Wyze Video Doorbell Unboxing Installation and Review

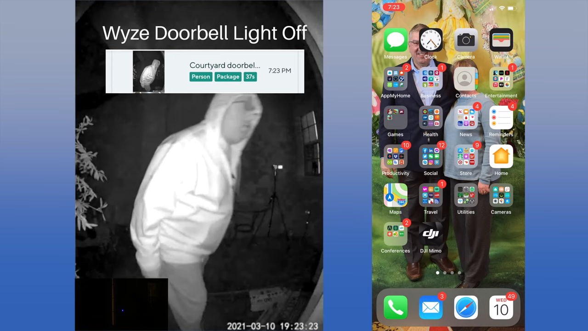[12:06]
For this test, we turned off the light in the settings.
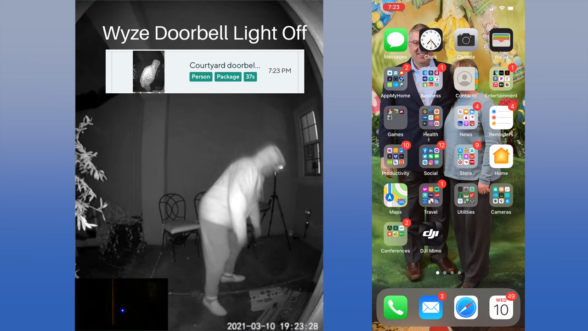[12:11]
The night picture was very good, and the doorbell even noticed a person and the package on the ground.
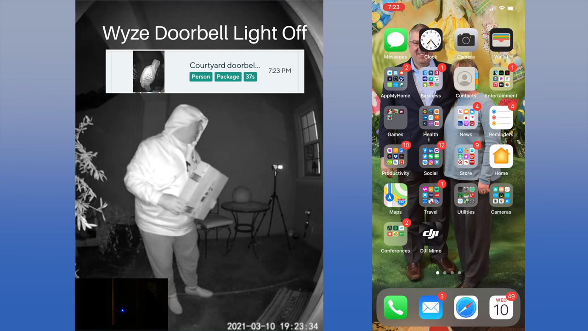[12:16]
The notification did show a person was detected, and the app entered live mode quickly.
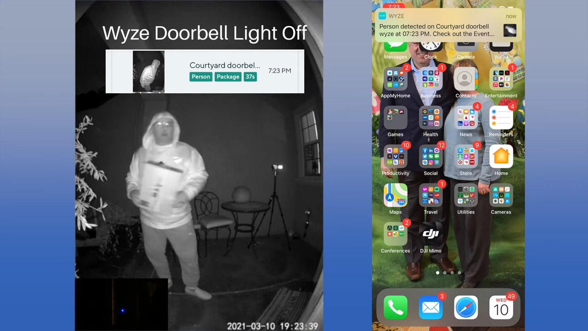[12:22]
This was the longest capture recording of all the tests at 37 seconds. It only missed the final seconds of motion. However, while the image was good, it took 22 seconds for the notification, so there was little chance of deterring the package thief.
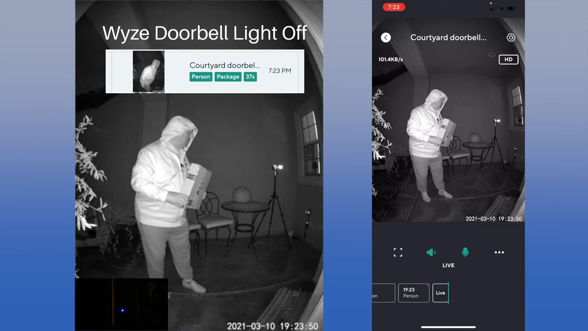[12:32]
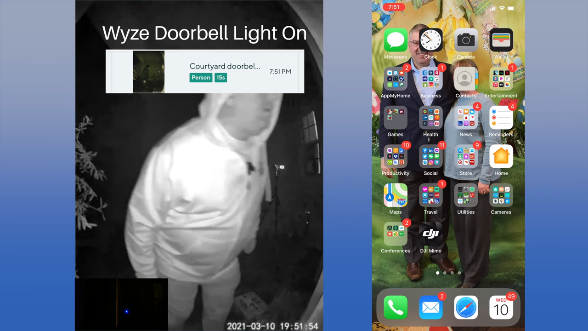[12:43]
We turned on the doorbell light and tested again.